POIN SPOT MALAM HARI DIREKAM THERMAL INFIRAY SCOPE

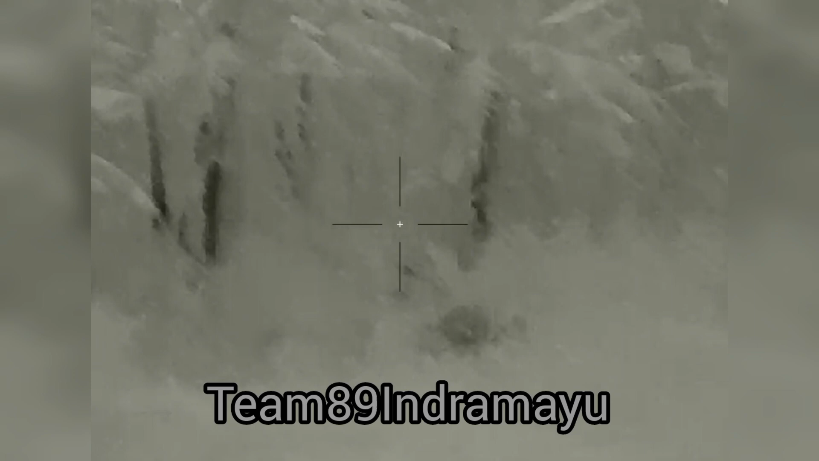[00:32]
mana ya? Pulang tok. Kan. Nah, tuh. Itu bukan. Tuh. Itu bukan.
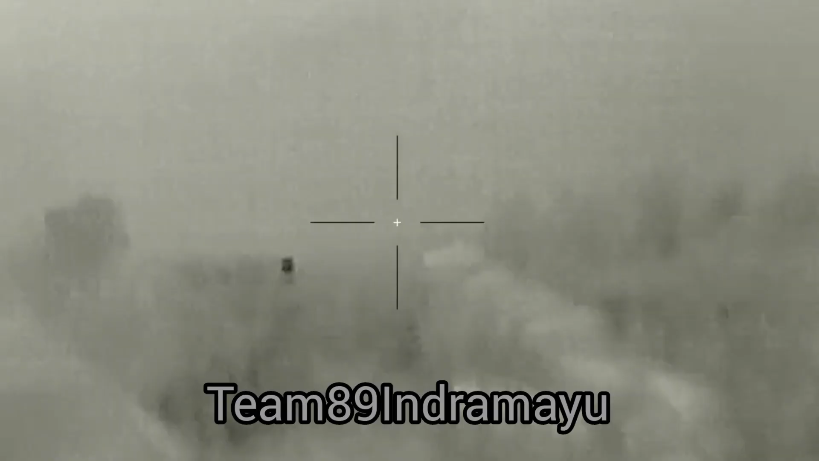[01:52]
Ketinggian. Wah lari. Ke kanan. Oh lemah kok sih ngebrual. Yang satu nggak kena ya. Kena jerit teriak tuh.
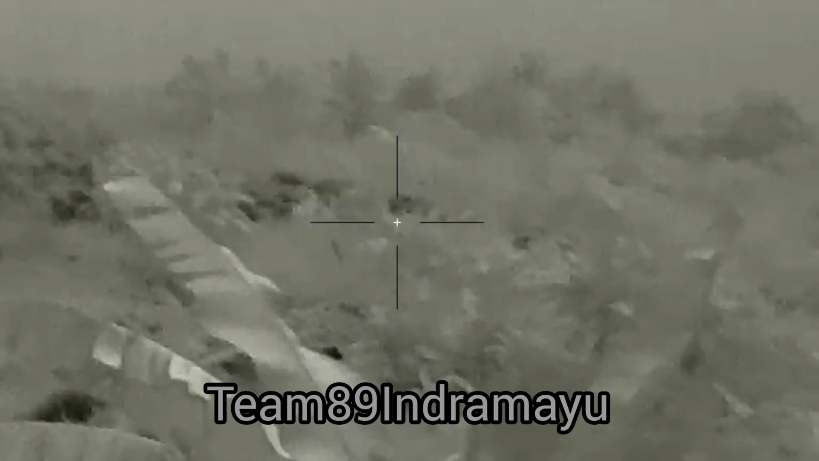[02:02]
Monster itu yang kena tuh. Udah ya bos ya matinya. Rekam lirik.
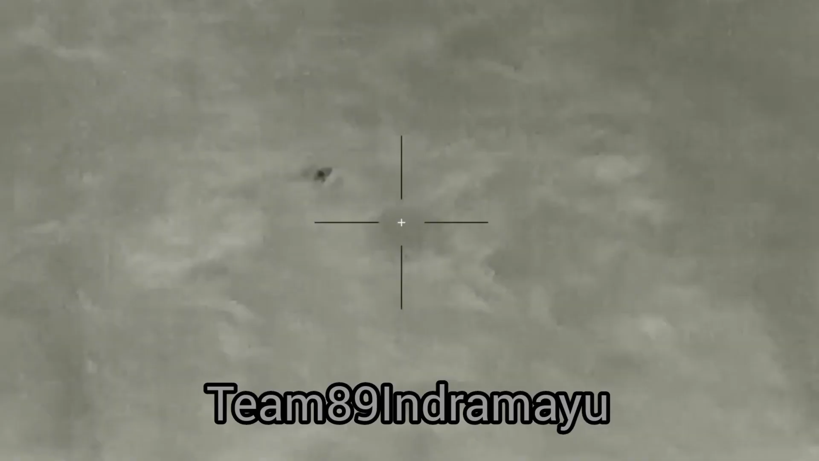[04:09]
Ya beli? Ya diam di situ tuh. Iya. Tuh udah nggak kelihatan di sini juga. Ya beli. Jeroan kita jadi kita kok. Tumbang sih deh. Atau payah apa gen? Di sini. Diam.
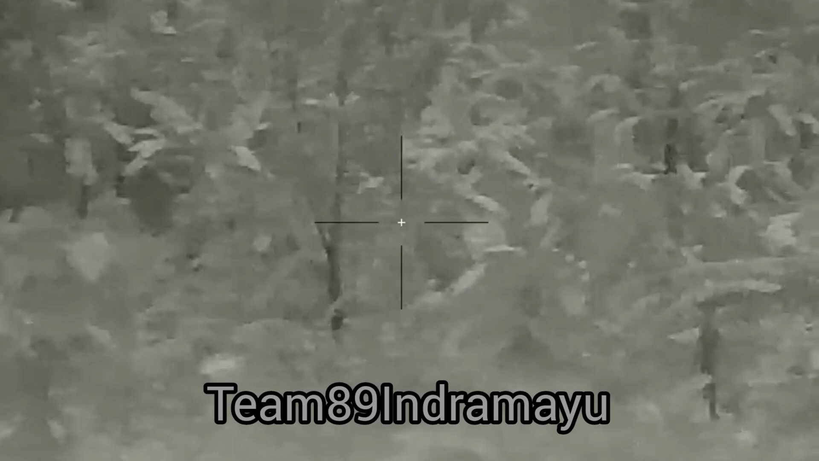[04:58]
Mundur dikit. Titiknya masih terlalu dulu.
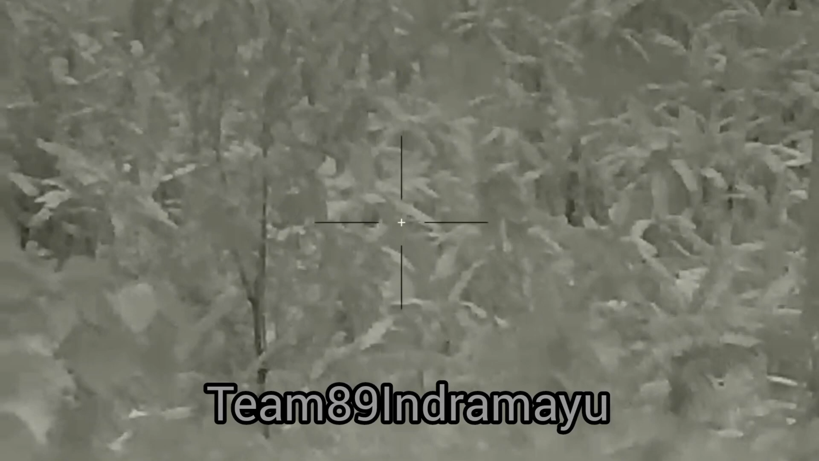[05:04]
Kalau halang no pohon cilik girang bos. Iya. Girang bos. Tumbang mau no. Tumbang.
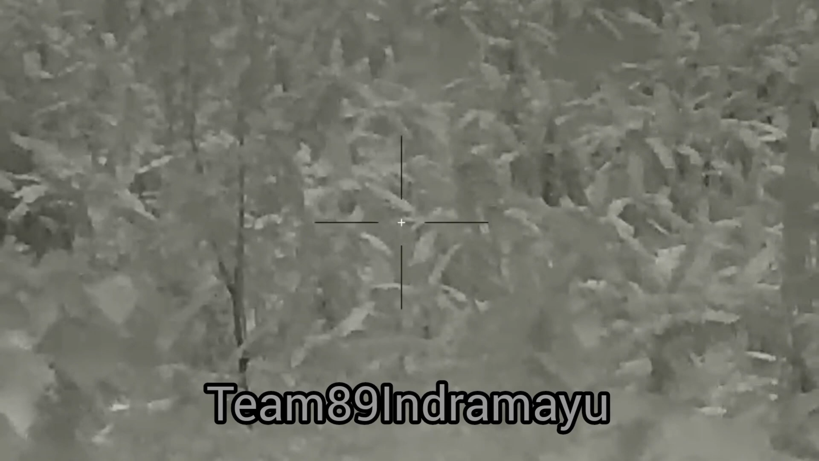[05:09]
Babi mau tumbang. Menes. Satu dua. Katon bos ini kono nih. Ya orang.